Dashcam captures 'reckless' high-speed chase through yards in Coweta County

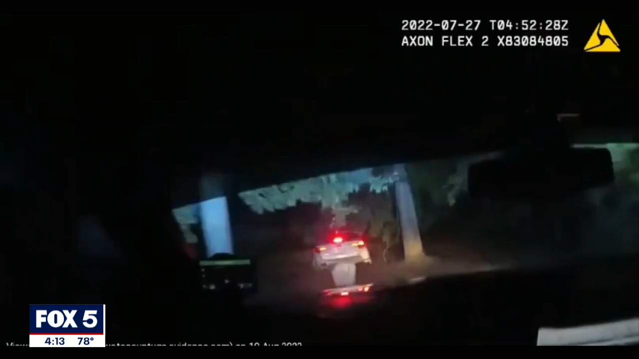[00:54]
Deputies say inside the car were Daniel's 16-year-old stepson and a 14-year-old family friend. Well, yeah, I mean, he's running from the police, 90 miles an hour, with two juveniles in his car, cutting through people's backyards.